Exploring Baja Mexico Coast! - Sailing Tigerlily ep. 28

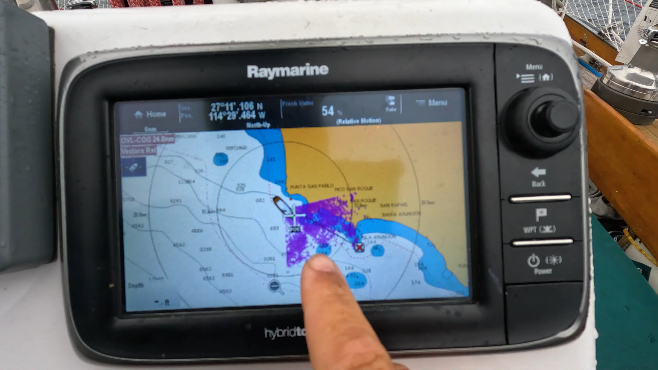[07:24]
Looks like it's supposed to, once we get past right there, the weather should be better.